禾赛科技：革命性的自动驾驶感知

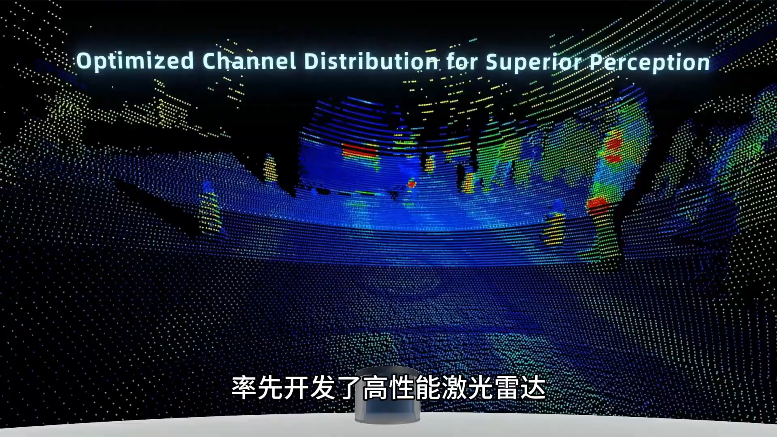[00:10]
先开发了高性能激光雷达光探测和测距解决方案SI成
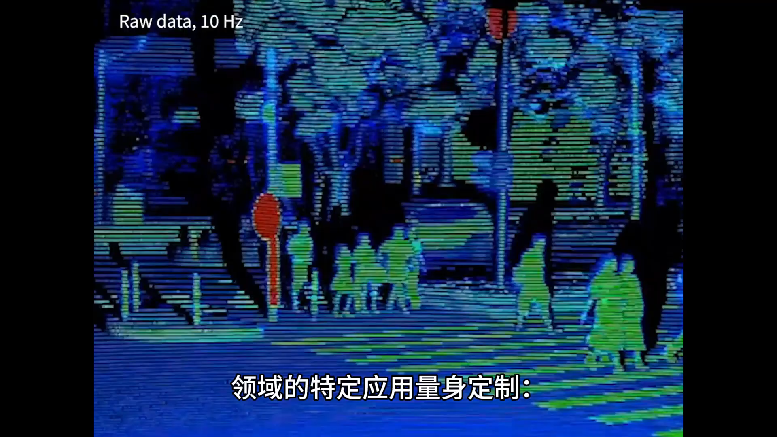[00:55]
定应用量身定制Pandora系列Pandora系列代表核赛的
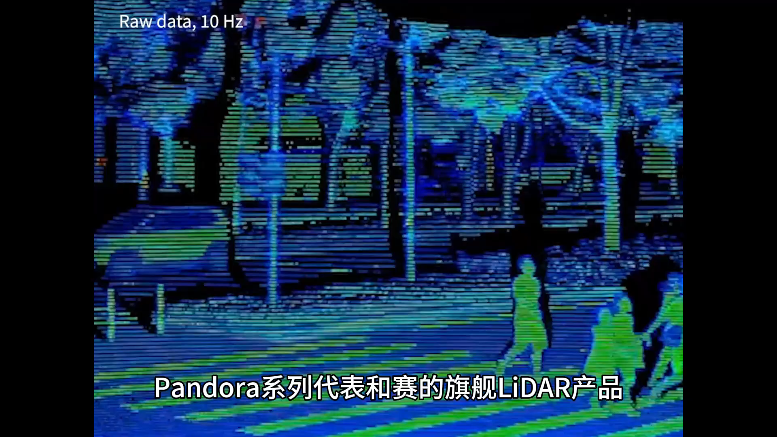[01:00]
旗舰LiDAR产品为高速公路自动驾驶场景提供远程检测能
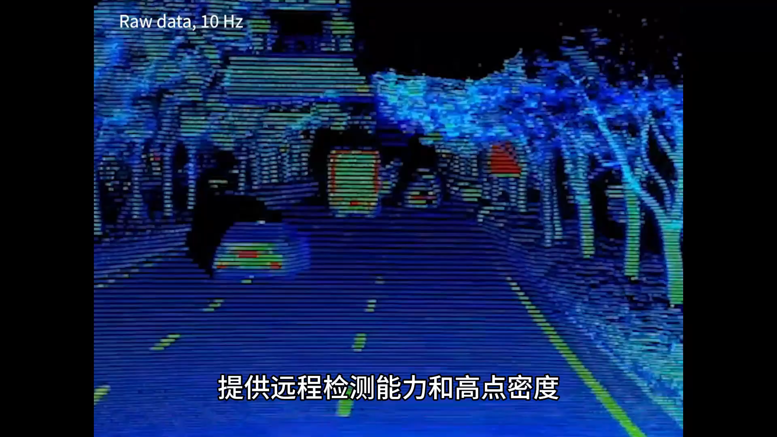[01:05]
力和高点密度XT系列XT系列专为城市自动驾驶而
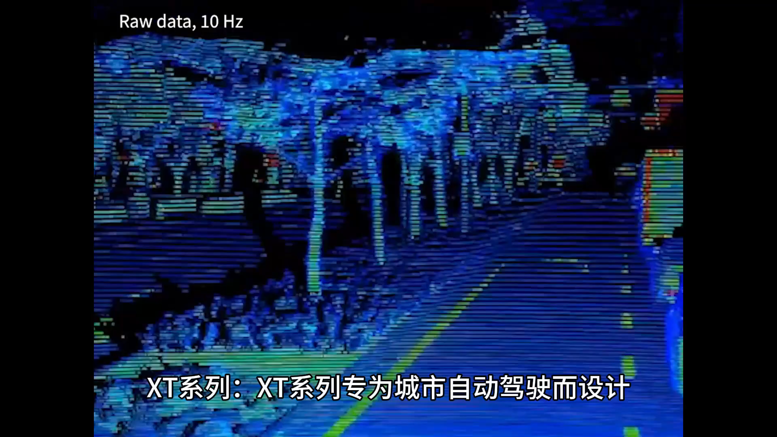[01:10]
设计在复杂环境中提供出色的进场性能和强大的障碍物
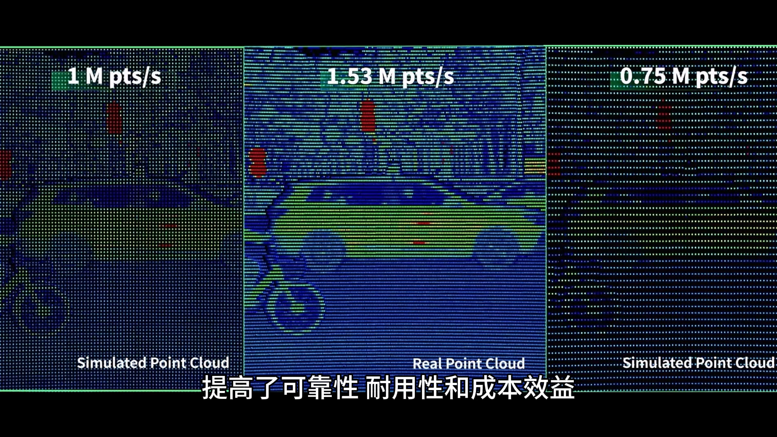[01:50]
耐用性和成本效益多通道激光雷达核赛的多通